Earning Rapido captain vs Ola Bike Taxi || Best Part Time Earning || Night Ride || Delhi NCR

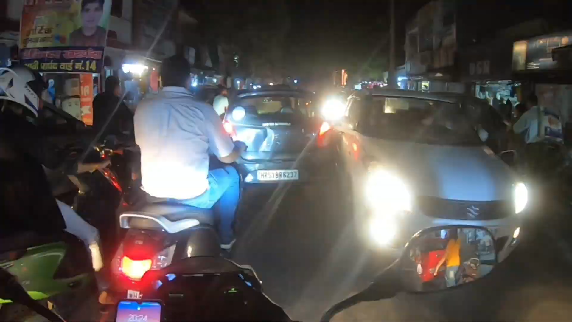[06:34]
मेरी चौथी राइड थी लेकिन मैं एक्सेप्ट नहीं कर पाया इसको, क्योंकि स्कूटर खड़ा था वहाँ पर और काफ़ी जाम लग रहा है यहाँ पर।